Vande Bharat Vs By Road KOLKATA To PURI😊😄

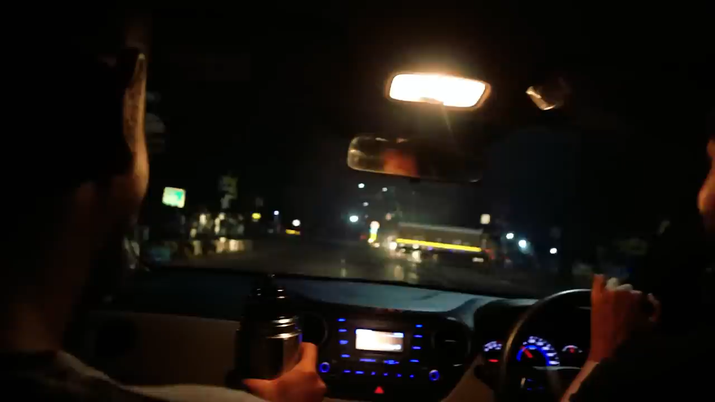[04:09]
চায় আদরক চায়। ডেবরা টোল প্লাজার টাইম হচ্ছে 2:08, আর এই যে দেখতে পাচ্ছ ফাস্ট্যাগ,